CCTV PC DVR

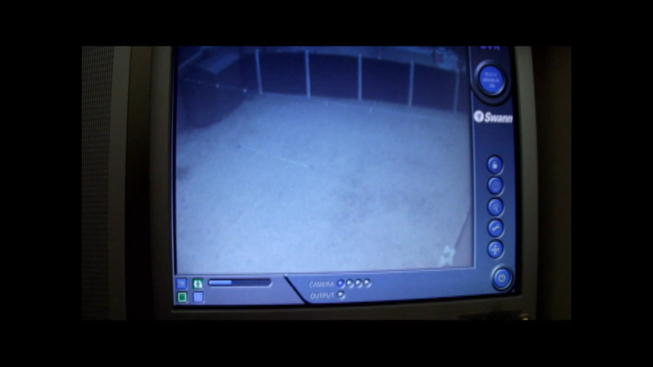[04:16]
onto onto this motion so it flicks through i don't really like that myself um yes if i press the
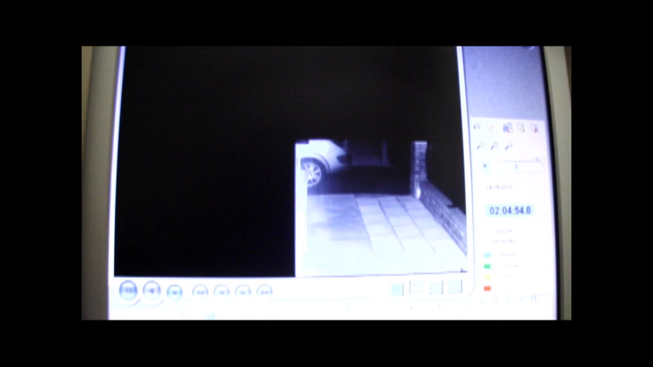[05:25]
show you as you can see the cameras are triggering in different places people walking past